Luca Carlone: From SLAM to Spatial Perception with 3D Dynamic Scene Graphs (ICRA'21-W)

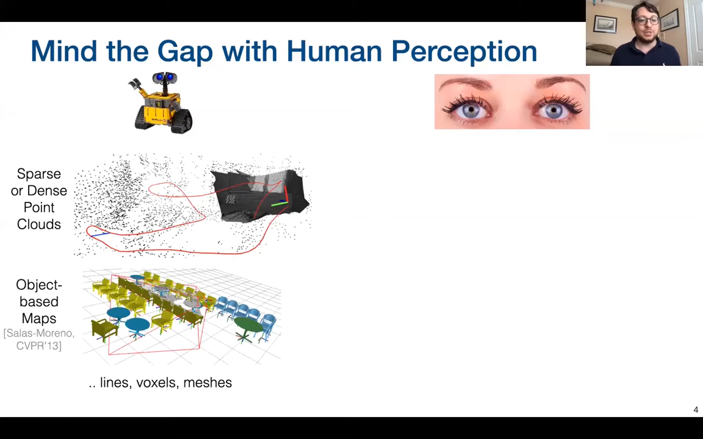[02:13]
But human perception is much more than that. And I need just one picture to convince you that this is the case. If you look at this single frame for a few seconds,
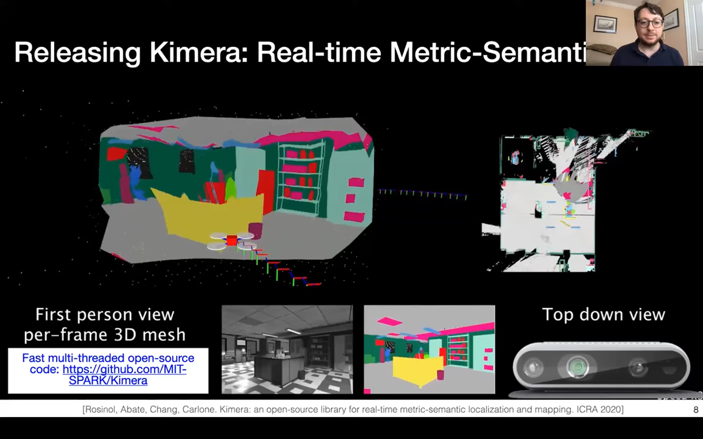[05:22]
And Chimera is taking input from a standard camera, essentially camera frames, as well as IMU data. And as output Chimera is producing a metric semantic 3D mesh. So what you see here, you see the first person view on the left and the top view on right is a 3D mesh, right?
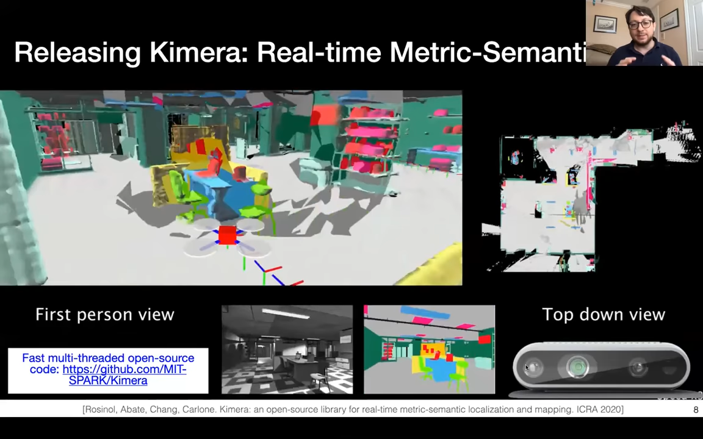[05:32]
But the colors of each piece of the mesh, they are not real colors, they are semantic labels.
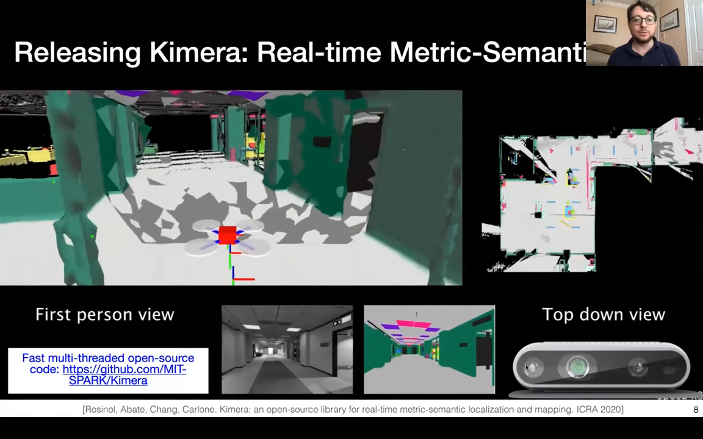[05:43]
So for example, dark green corresponds to the walls, or gray corresponds to the ground, yellow are the cubicles, green are the chairs, and so on. And this is something that you can try for yourself.
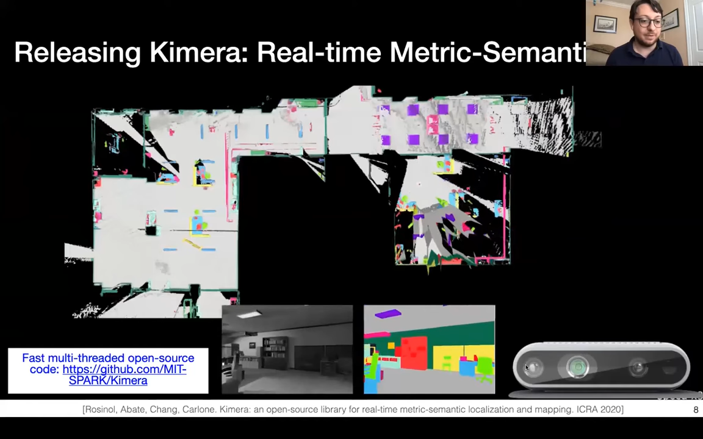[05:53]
We have a very fast open source implementation on GitHub. So what I want to do in the next few slides is to tell you about the key building blocks in Chimera.
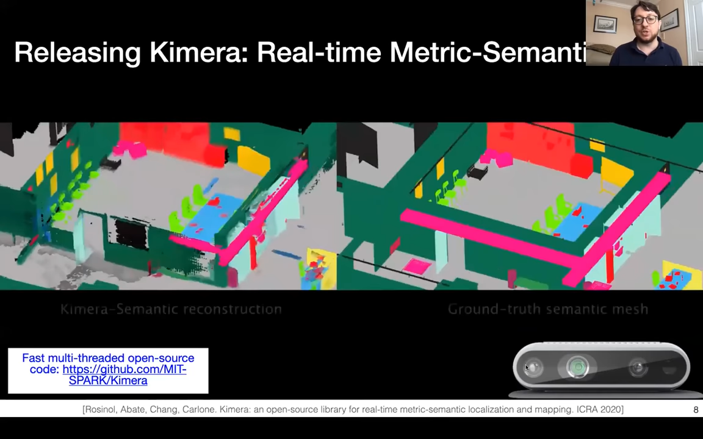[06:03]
And I also want to tell you about new modules that we just added to Chimera and you might not have seen before. So Chimera includes three key modules, we can see.
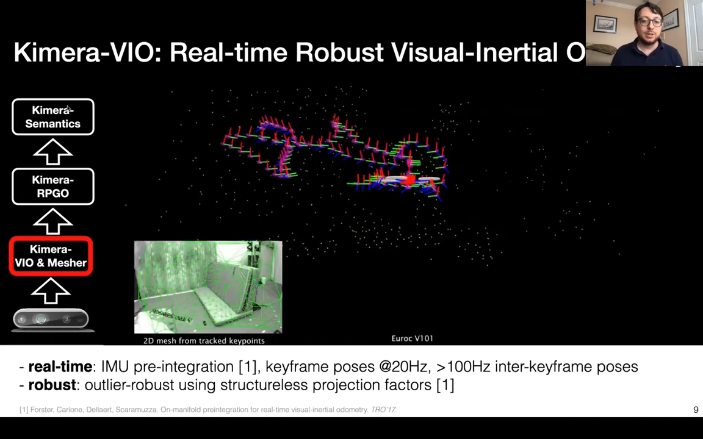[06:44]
images, and is solving an optimization problem to reconstruct the 3D location of these features, as well as a trajectory estimate for the robot, which has no prior knowledge of the environment before starting.
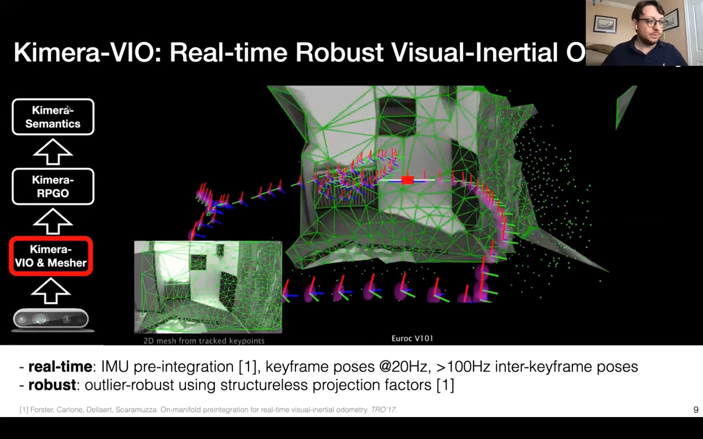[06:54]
And this is based on an idea that is the pre-integration theory that actually we developed with Davide,
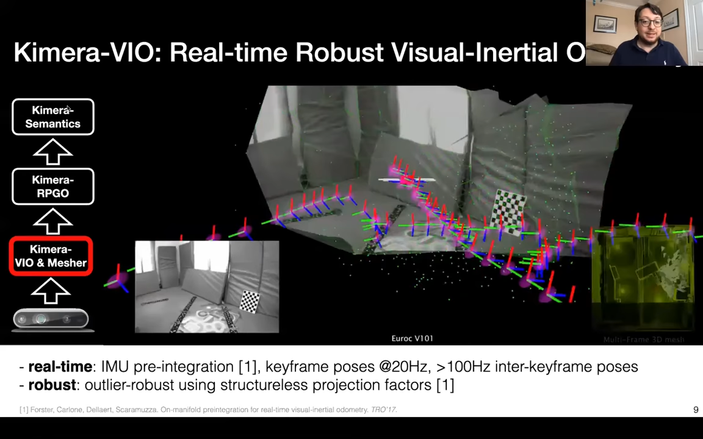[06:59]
Frank, and Christian back in 2015.
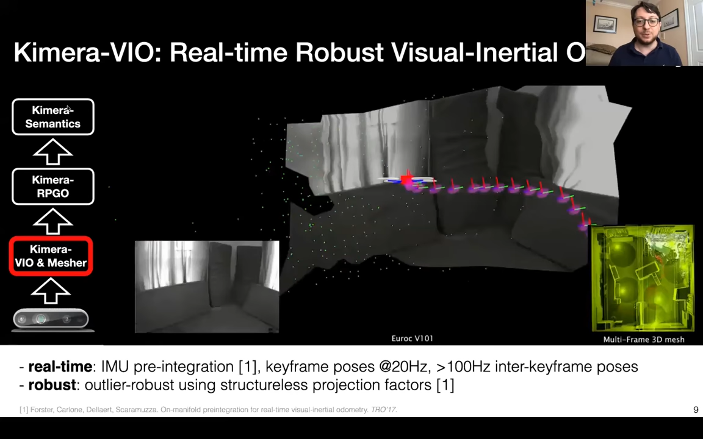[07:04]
So it is using pre-integration factor, which are also implemented in GTSAM
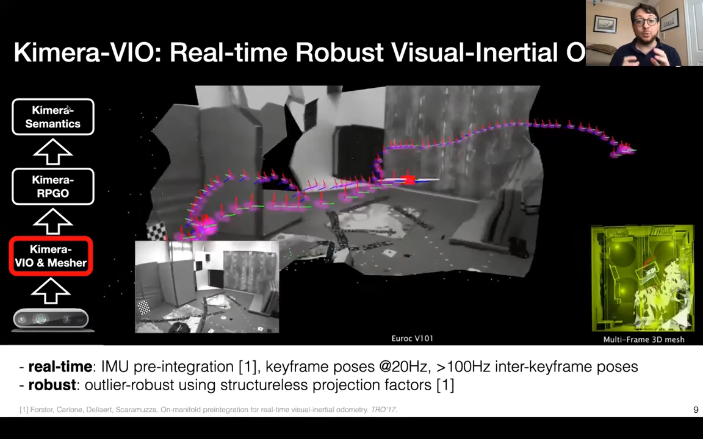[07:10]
to enable fast and robust visual inertial odometry.
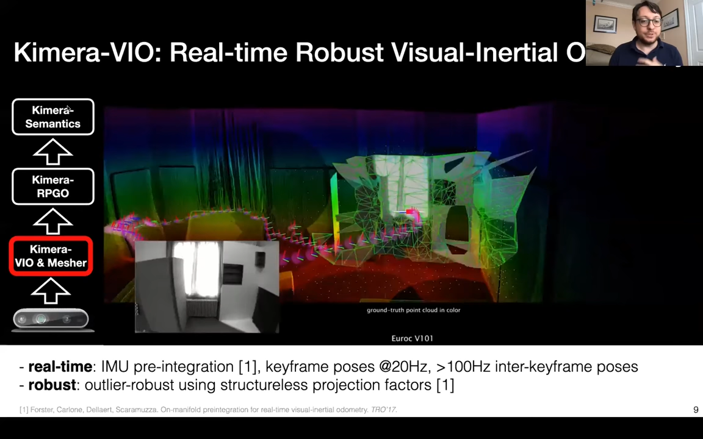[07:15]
Of course, as we all know, as roboticists, we all know that the odometry somehow, like, you know, will always drift over time.